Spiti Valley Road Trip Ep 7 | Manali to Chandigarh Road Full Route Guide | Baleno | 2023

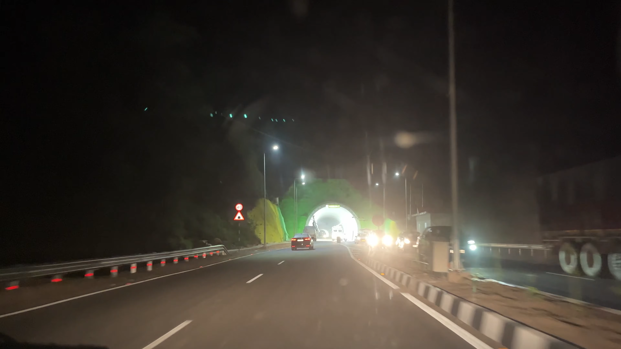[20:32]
अभी रोड वहाँ से बन रही है ना कुछ एक साइड की, तो उस चक्कर में तो यहाँ पे कैमराज वगैरह सब कुछ लगे हुए।
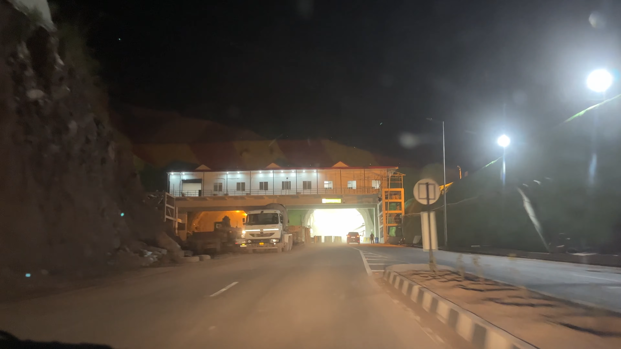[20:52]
वन लास्ट टनल साइड वाली बन रही है अभी है ना, तो एक ही वॉकिंग रखी है अभी ताकि दोनों आना जाना हो सके इसमें से है ना, तो साइड वाली अभी वॉकिंग बन रही है।
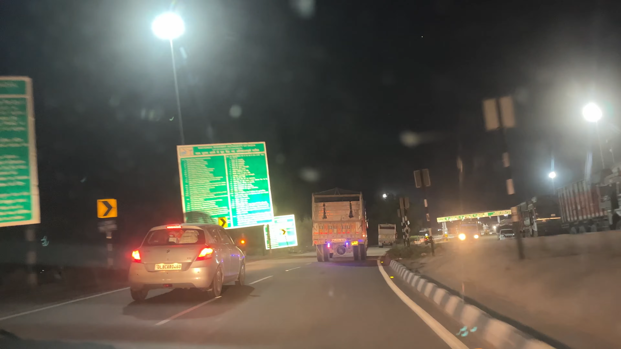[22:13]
2 टोल जैसे मिले थे उस रास्ते पे जो वर्किंग नहीं थे अभी चालू नहीं किए, तो ये भी ये पहला, अगर आप मनाली की तरफ जाओगे तो कीरतपुर साहब वाले हाईवे पे पहला टोल ये आएगा,
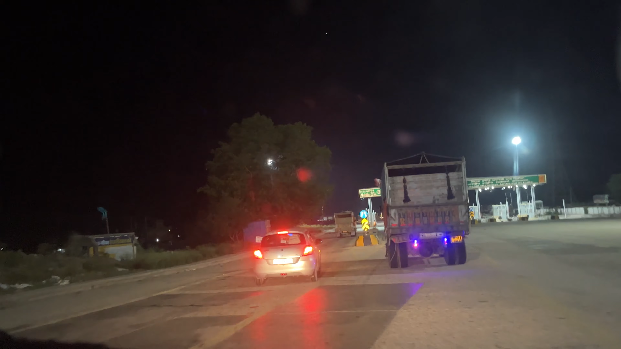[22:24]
तो ये भी वर्किंग नहीं है अभी है ना, तो कर देंगे जल्दी वर्किंग, जैसी वो टनल्स वगैरह खुल जाएंगी फिर सारा कुछ वर्किंग कर देंगे, ठीक है।